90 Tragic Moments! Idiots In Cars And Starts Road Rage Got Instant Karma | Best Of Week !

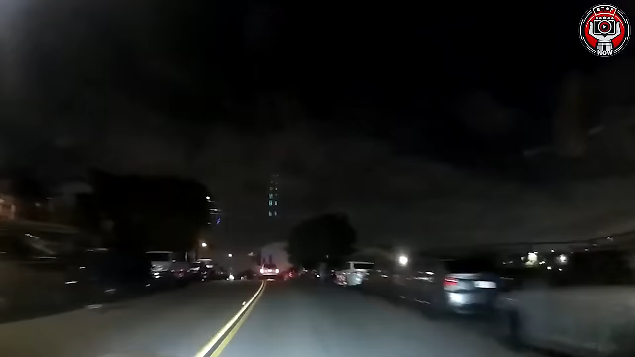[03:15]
We just got hit and ran. The guy intentionally sickled into our vehicle.
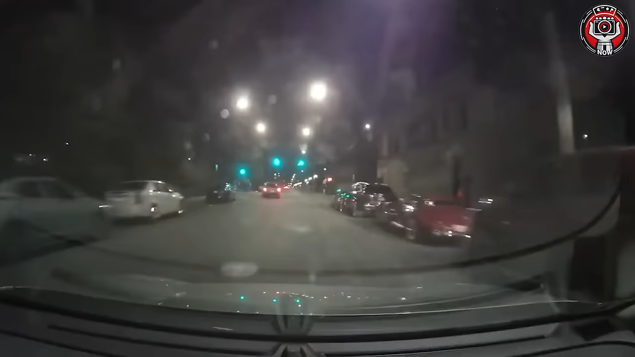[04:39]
Dang. He doesn't know which direction he's going, right?
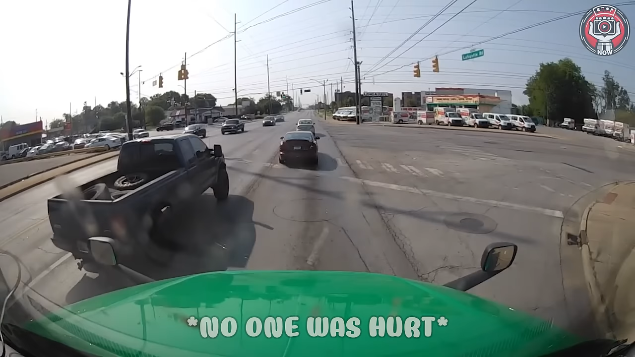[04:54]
Please keep your distance and control your speed at these stops.
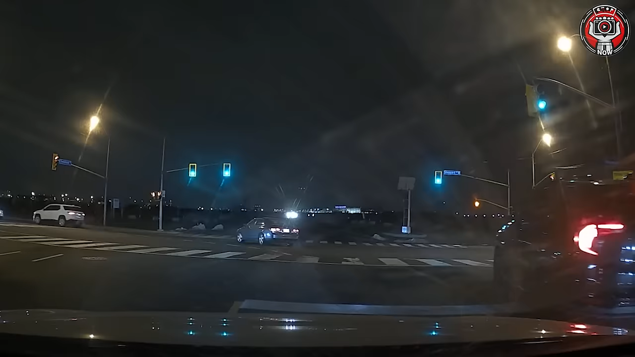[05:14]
collision on Shepherd W and Chesswood.
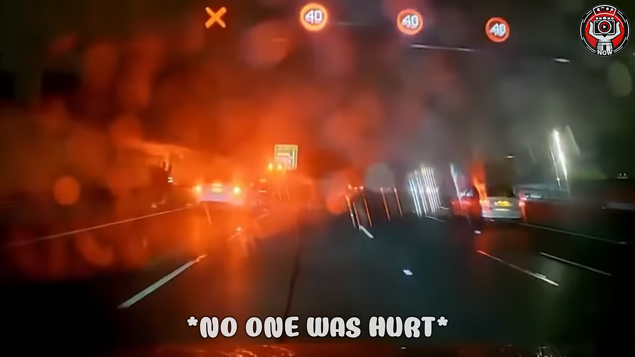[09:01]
The white car was driving in a wobbly world of their own.
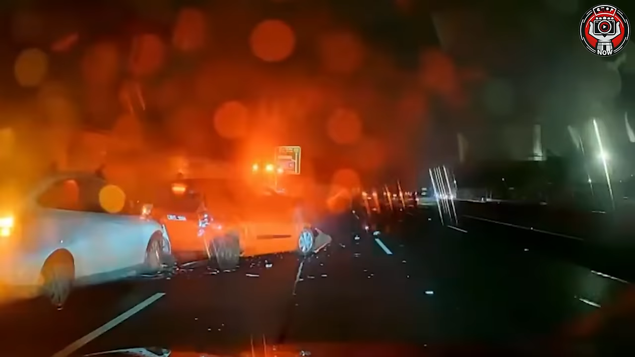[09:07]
The flashing orange lights were pretty bloody clear.
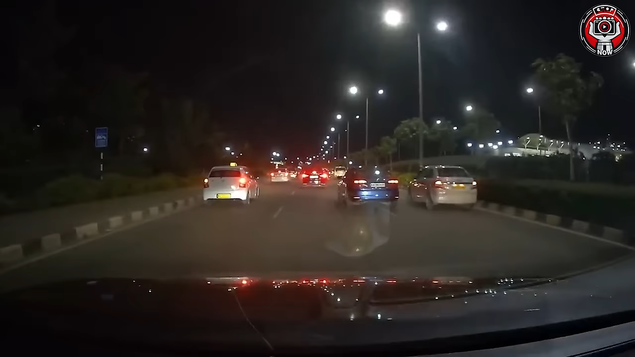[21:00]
He really thought he could escape by facing oncoming traffic.
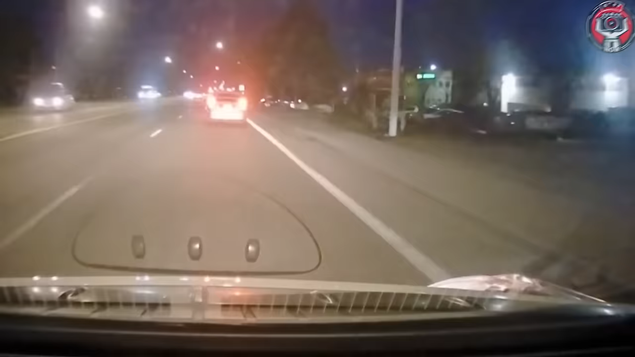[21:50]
Wow. That guy seems hot-tempered. But the rude driver who honked his horn got what he deserved.